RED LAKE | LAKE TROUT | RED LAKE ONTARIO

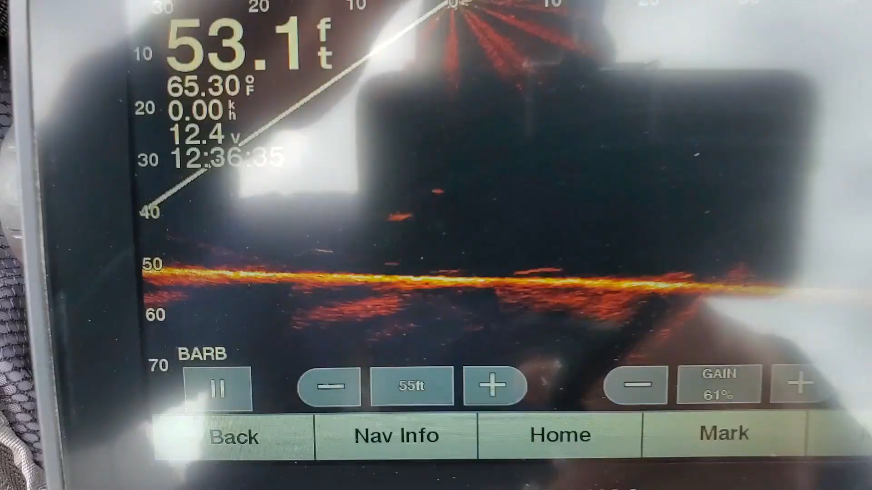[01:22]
On screen: depth 53.1 ft, water 65.30°F
Look at 1, 2, 3, 4, 5, 6 fish.
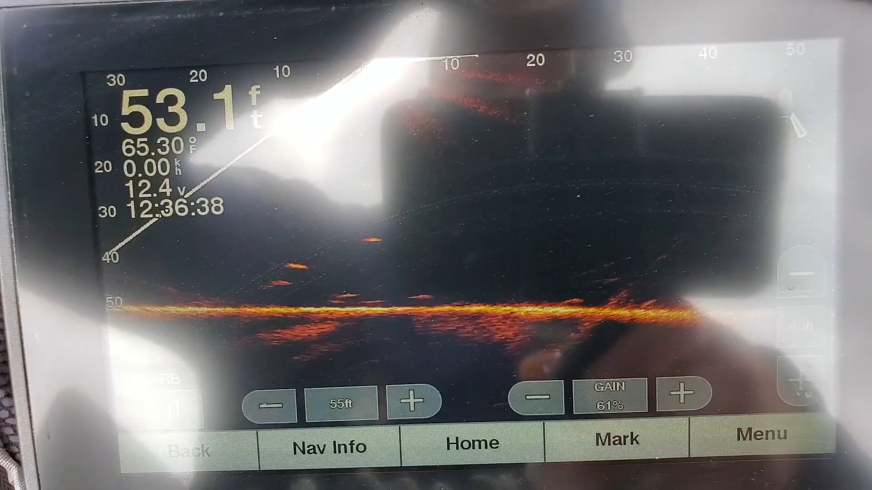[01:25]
On screen: depth 53.1 ft, water 65.30°F
That's my bait right there. Those are all Lakers.